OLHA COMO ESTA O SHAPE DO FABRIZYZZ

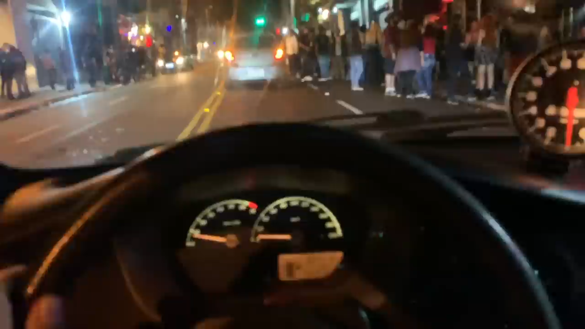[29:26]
Dando um rolezinho na Augusta, galera, ó. Opa. Como que é aqui o rolê, pai?
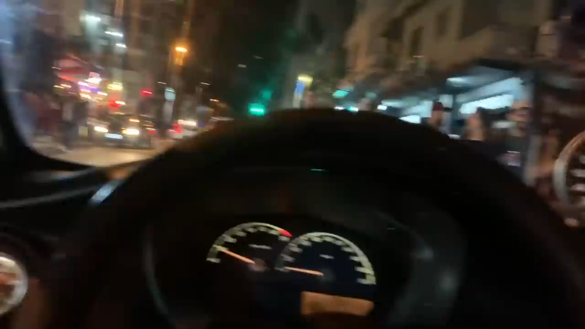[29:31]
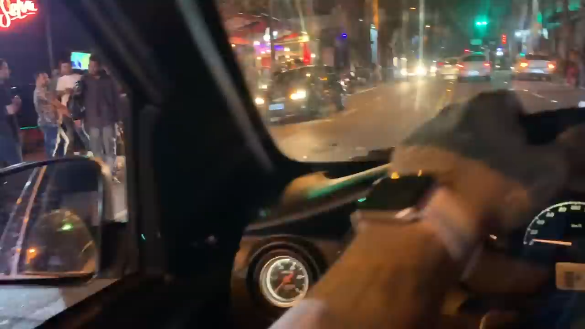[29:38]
moleques estão no carro do médio.
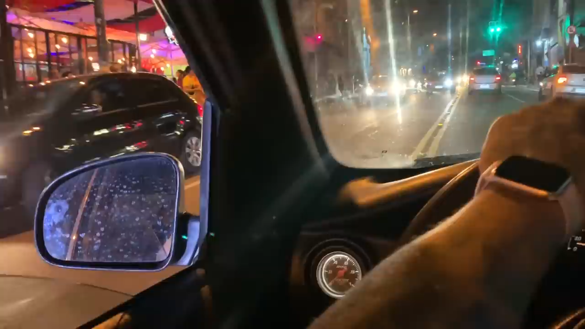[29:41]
Ó, abriu um burger legal aqui, ó.
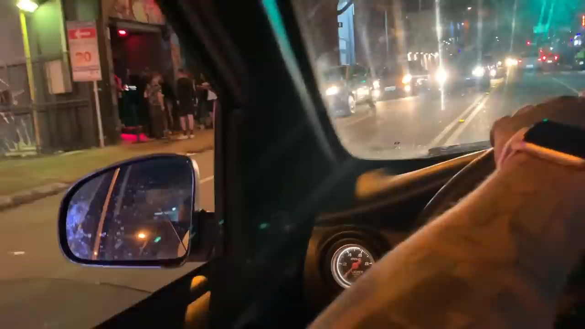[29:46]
Foi bem movimentado à noite, velho.
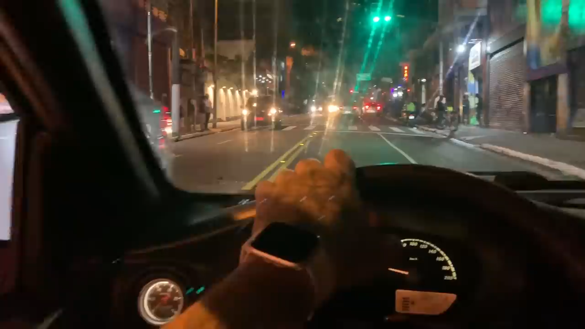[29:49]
Nos barzinhos, Rua Augusto. Domingão. Seguinte, pai.